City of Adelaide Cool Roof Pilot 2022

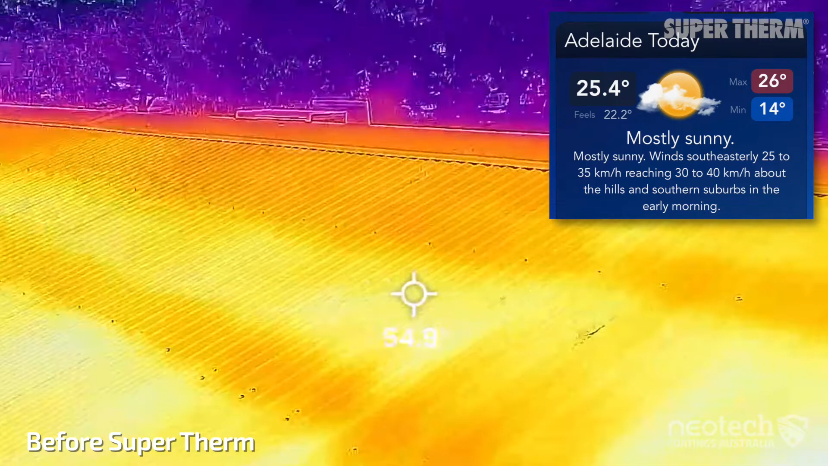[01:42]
had a lighter surf mist roof and recorded 45
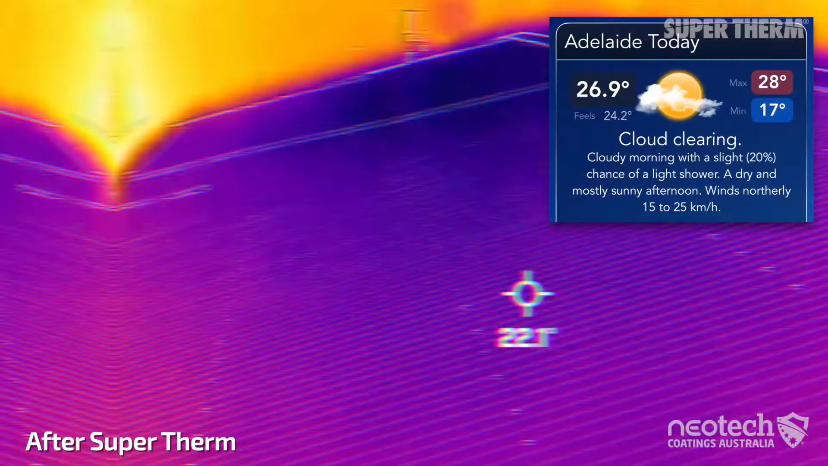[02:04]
day the netball club room's roof was a very cool 23
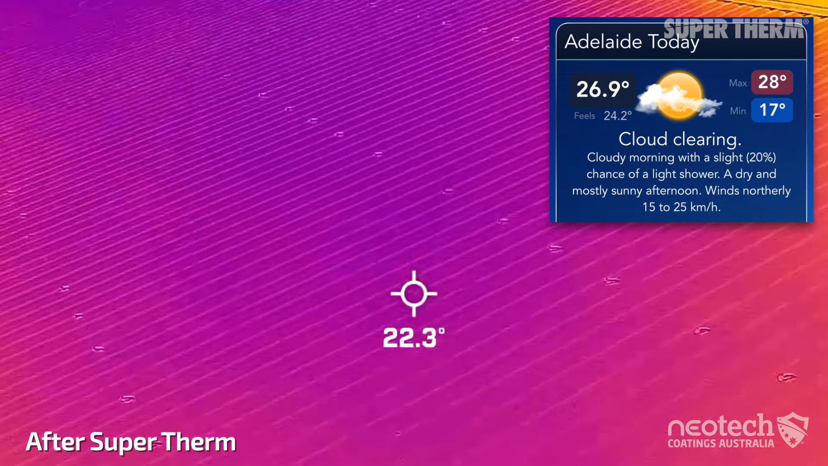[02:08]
degrees compared with previous higher
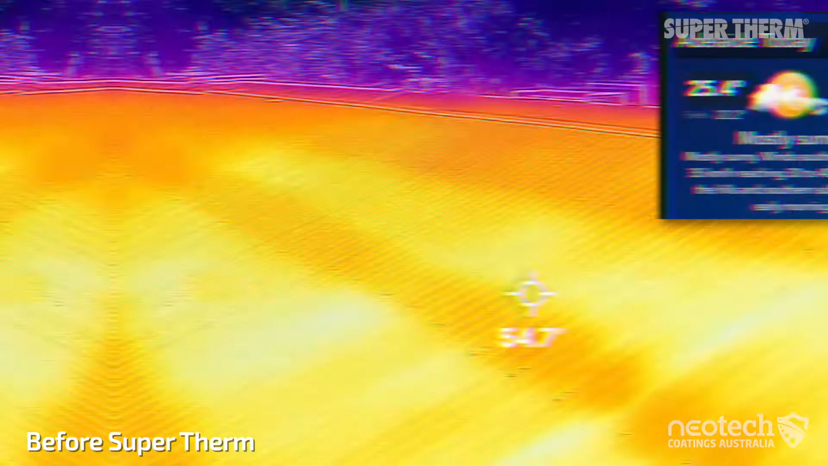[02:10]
53 degrees on the uncoated roof this 225